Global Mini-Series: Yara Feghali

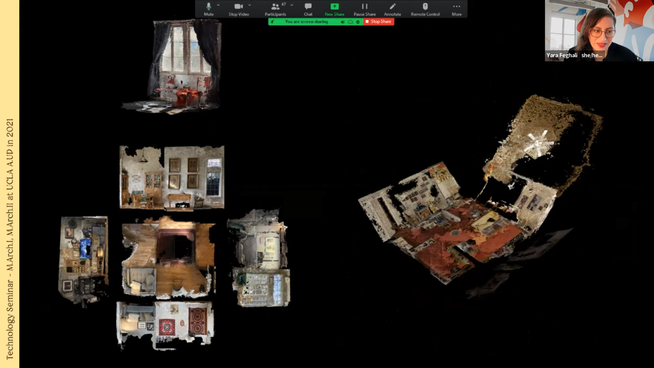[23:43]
You can see unwrapped version of spaces as plan and elevation drawing,
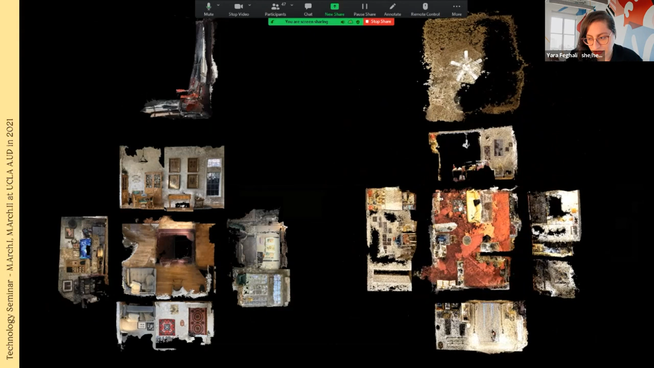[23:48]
and photogrammetry stays true to the lighting resolution and quality of the spaces being scanned.
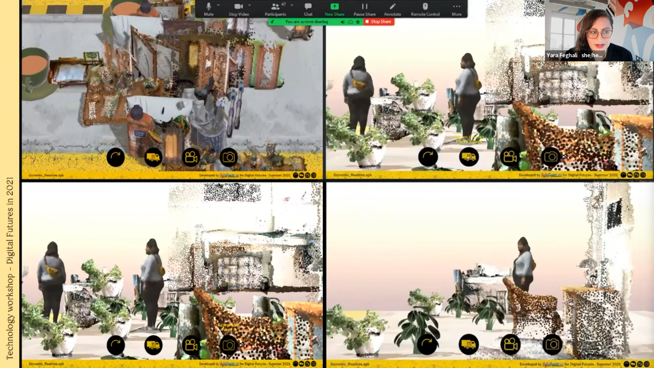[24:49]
So when regulation and restriction were a bit looser, and you can see that students decided to scan themselves, plants, different part of their apartment, and also worked on the scalar shift using the same application. This is more recent.
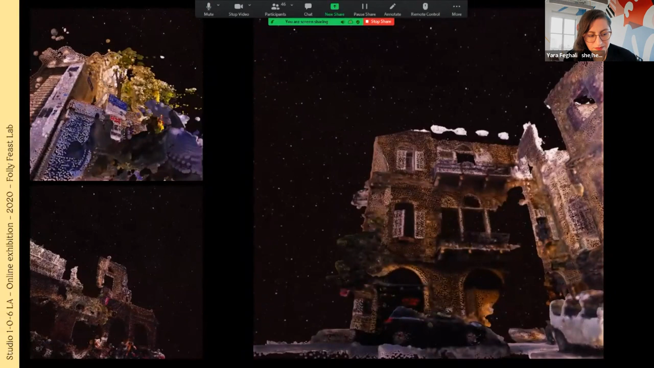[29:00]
And 3D scanning was an interesting medium to do that, because 3D scanning in nature removes some part of the building.